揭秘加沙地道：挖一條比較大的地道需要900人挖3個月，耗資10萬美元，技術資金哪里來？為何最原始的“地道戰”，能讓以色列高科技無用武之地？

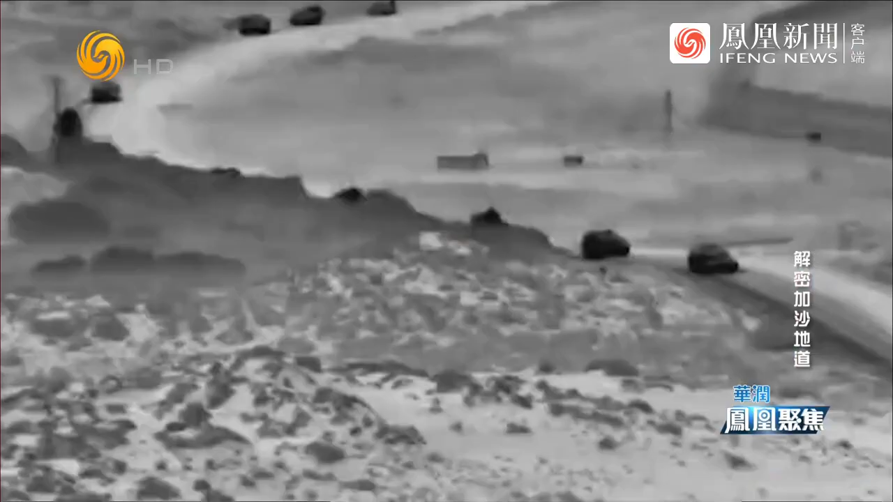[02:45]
25日26日连续两天以色列都对加沙发起了小规模地面袭击
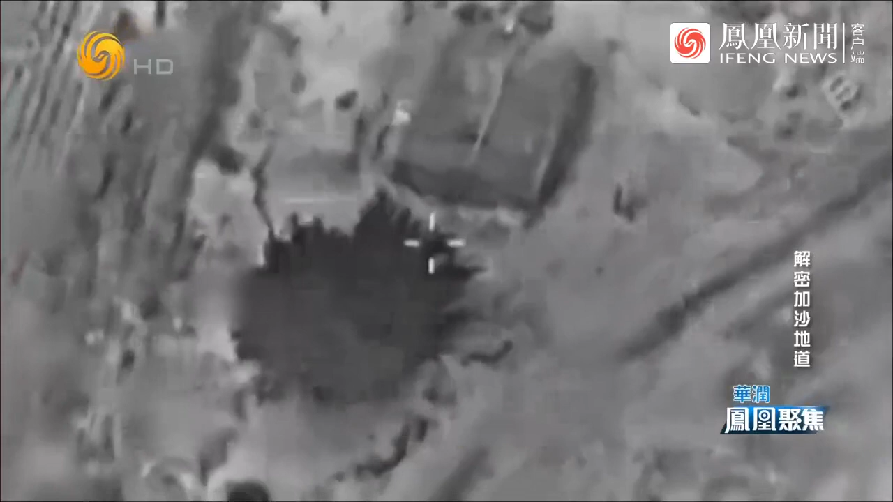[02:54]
第一次地面攻势时以方被怀疑是在封地道
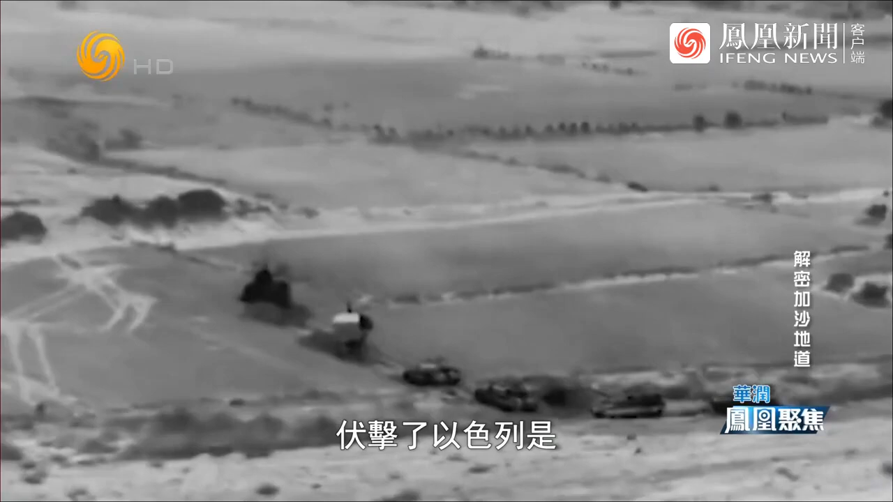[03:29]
进去之后被哈马斯伏击了伏击了以色列士士兵是一
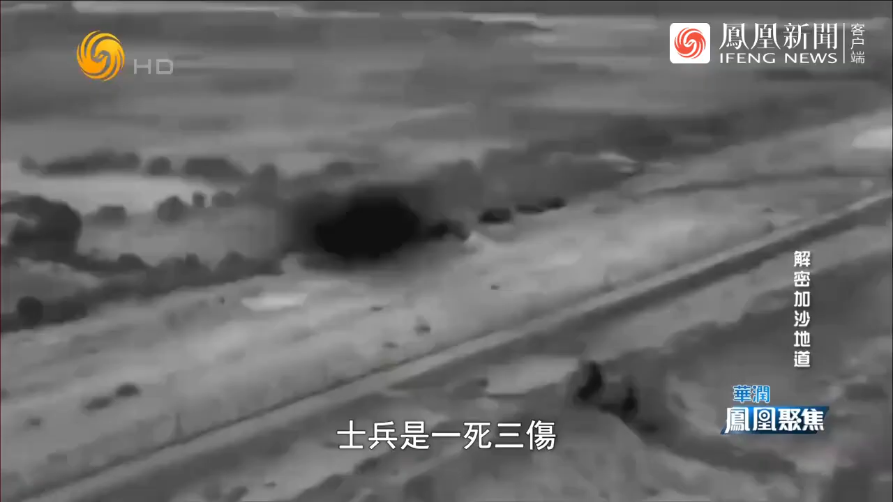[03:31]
死三伤那么为什么武装推土机进去呢武装推土机可能有一个很重要的功能就是要把地道口给埋了
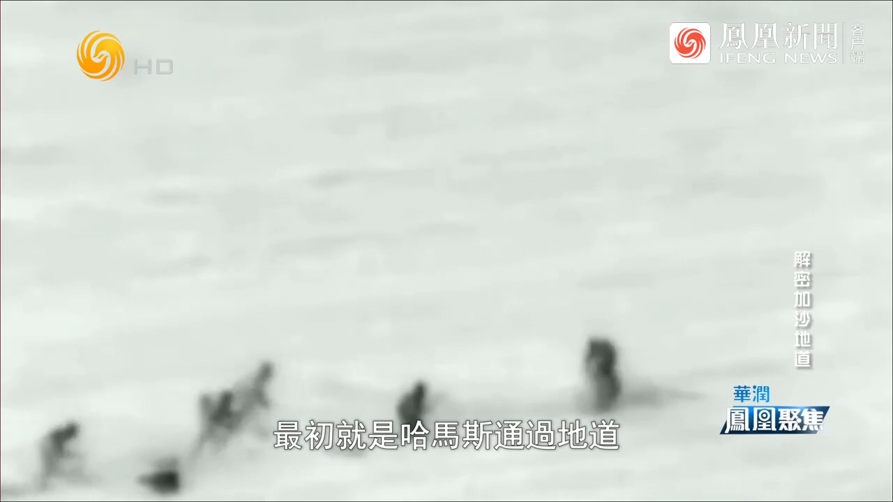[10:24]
2014年大规模巴以冲突最初就是哈马斯通过地道冲入以色列对以军前哨基地成功发起袭击这两件事都给以色列狠狠上了一课